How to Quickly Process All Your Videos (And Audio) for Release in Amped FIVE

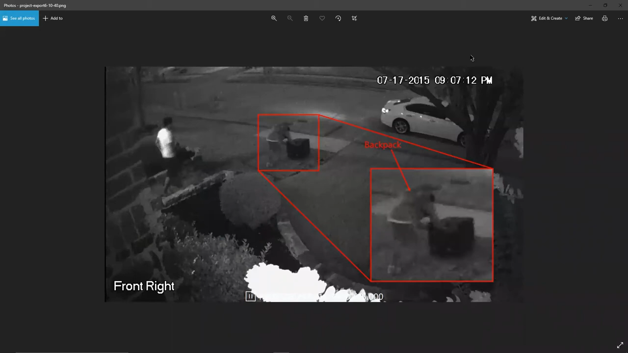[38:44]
i'm trying to put this into a bulletin that information is now easily accessible